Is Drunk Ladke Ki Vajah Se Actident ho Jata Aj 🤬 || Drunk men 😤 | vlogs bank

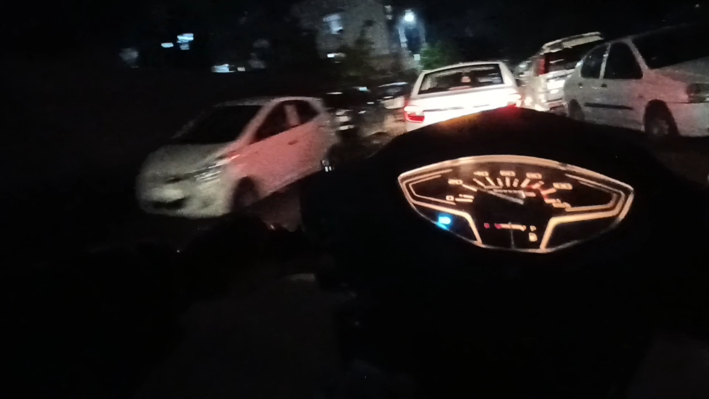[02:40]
जाएगा भाई तो यार यह वाले रास्ते से चलते गड़ी केंट वाले से यह पी आगई बिंदाल पुल पर
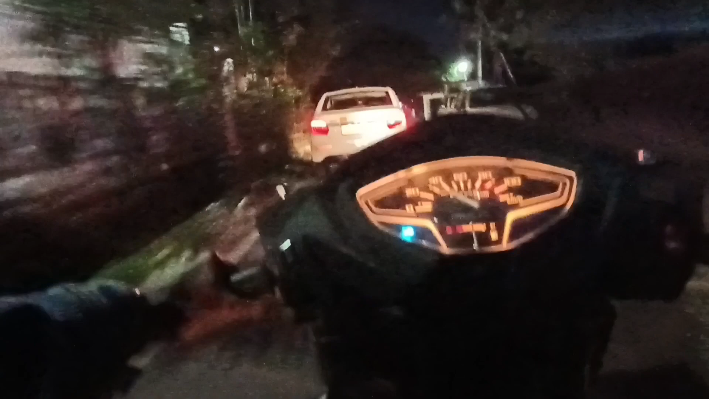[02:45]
मिलता है क्योंकि आप पता है क्या सीदें वहां ना काली माता का मंदीर है तो यार
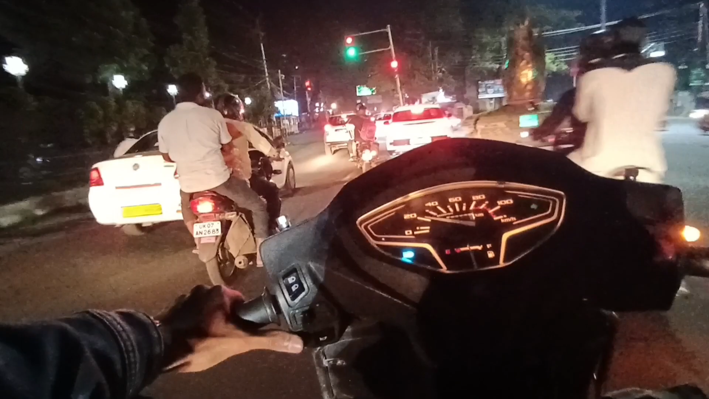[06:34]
पहुँ� पता नितले के प्रेम और सब्सक्राइट की फ़िजव के यहांसे निकल जाओ पर तॉर पर राति रोड मसूरी को निकल जाओंगे और यहां से ले लोके तो लोके तो तो है आप永से प्रो आइटर भाग रही हैं बन्दे, पता ने कुछ नाम था उसे बोटbn 라고 good और यहांसे राइटी है वह कनाब रोड और यही मेरा घर है
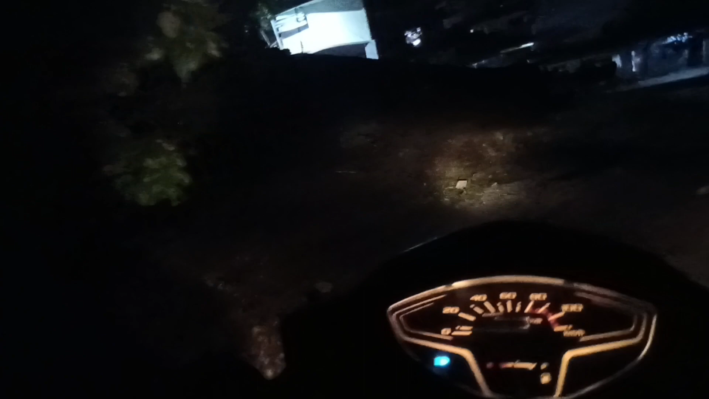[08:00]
तो इसको चड़ाई देख रहो तिक अगना के पहांक कर कियां तेखो तो यहां से तो उतार नहीं दिक्कत है चड़ाना दुक्त है वही तो च�